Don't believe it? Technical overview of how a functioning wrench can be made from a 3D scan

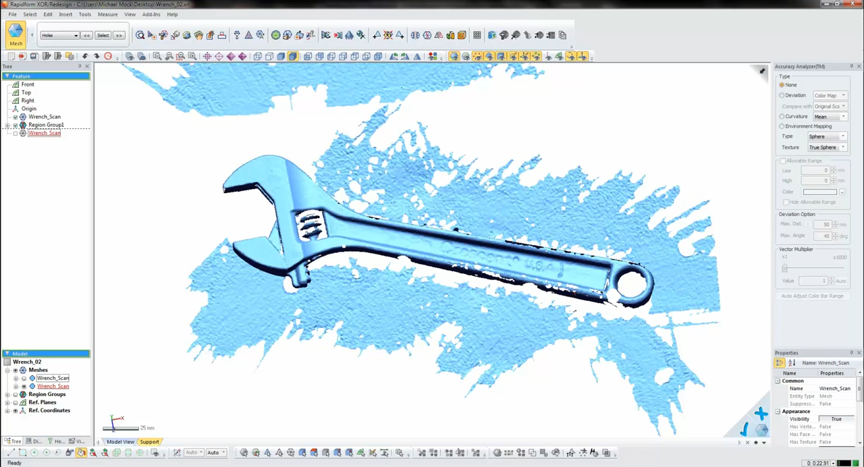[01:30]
So the first thing that we'll do is remove a lot of this extraneous information, such as the table that it was being scanned on. Getting rid of the extra information is very easy. I can just pick out the areas that I want to keep, and I can easily remove all the rest of the information. Once I have this piece here,
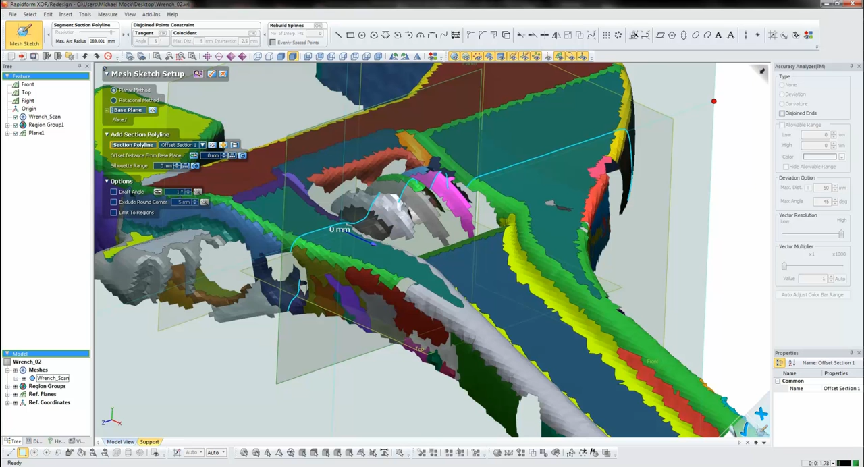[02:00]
So you can see this blue outline here shows me the outline of the information that we've captured. And I'm going to use that to help me build my model.
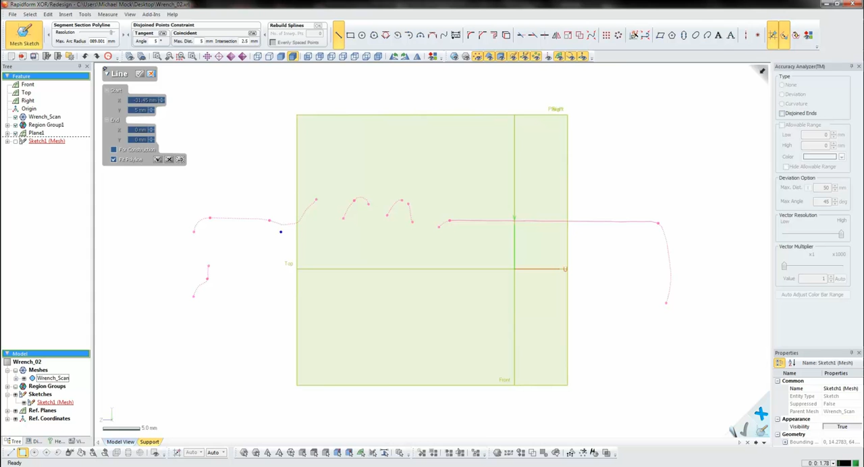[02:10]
So I can very easily draw up what should this thumb wheel look like, complete with tolerances and clearance.
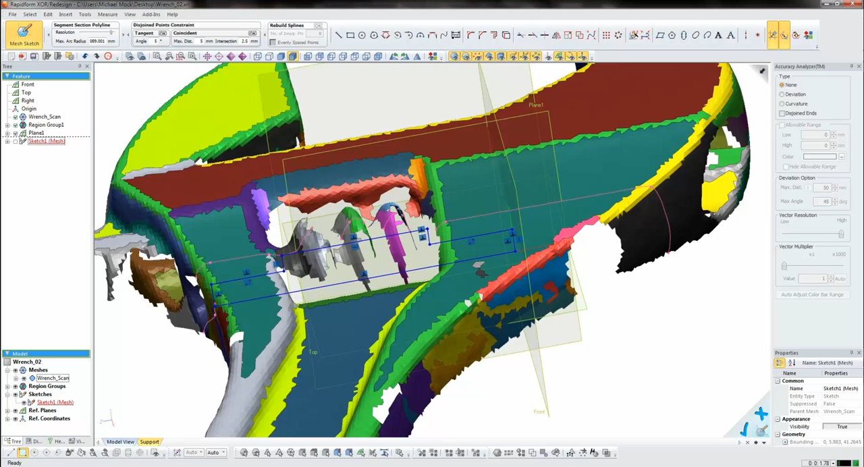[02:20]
You can see that that's going to clear both sides. It extends to the scan data there. And where it terminates in the part is more or less a guess, but I don't have to be very specific at this point.